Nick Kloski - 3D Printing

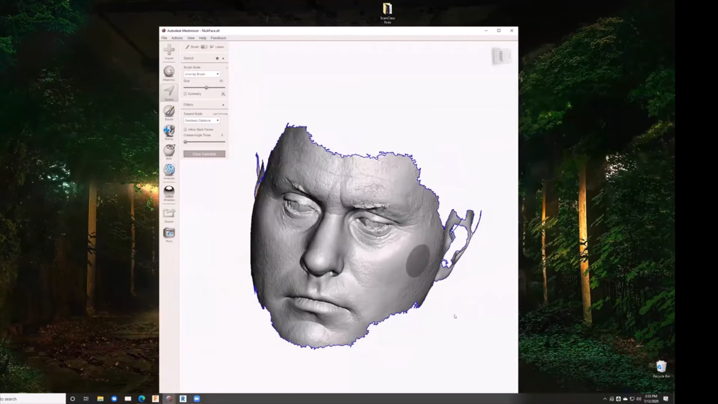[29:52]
So probably should have smiled or something, but I scanned myself with one of my scanners, right? So something like this could very easily go into creating a very customized face mask, right?
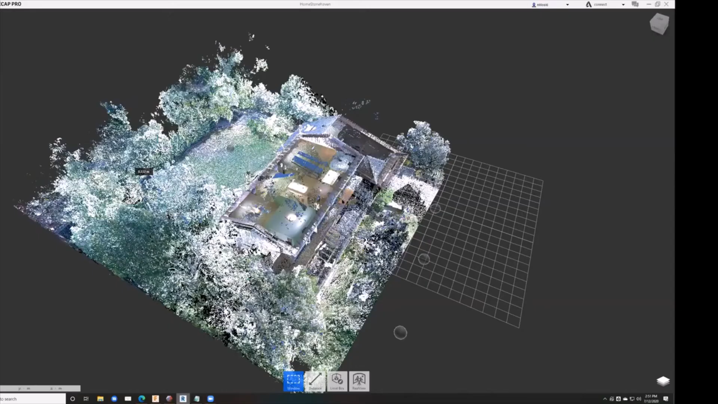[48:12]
This is a 3D model that I made of my house. I used a laser scanner and recorded hundreds of millions of points around my house.